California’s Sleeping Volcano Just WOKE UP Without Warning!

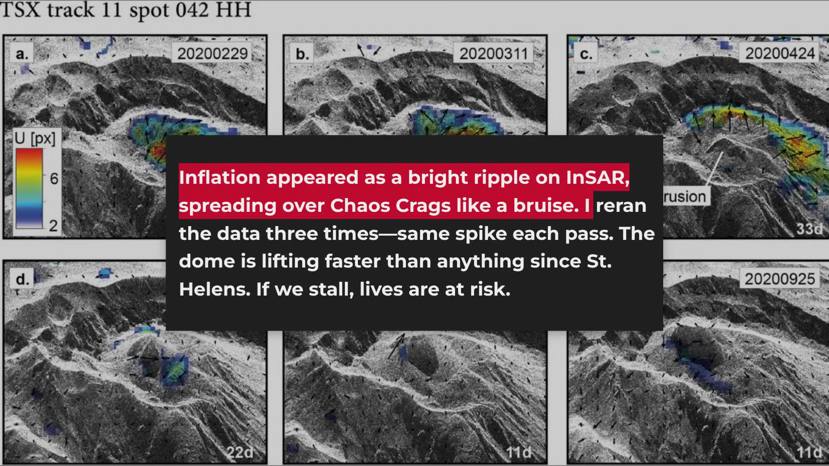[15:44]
The inflation anomaly appeared as a bright ripple on INSEAR, spreading over chaos crags like a bruise.